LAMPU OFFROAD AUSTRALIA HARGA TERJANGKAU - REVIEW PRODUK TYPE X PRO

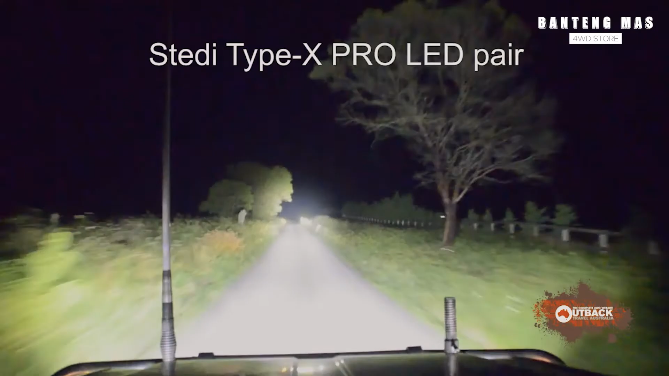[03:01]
Dia agak kuning dikit. Cocok untuk lembus kabut. Dari bracketnya di sini juga dia udah cukup baik.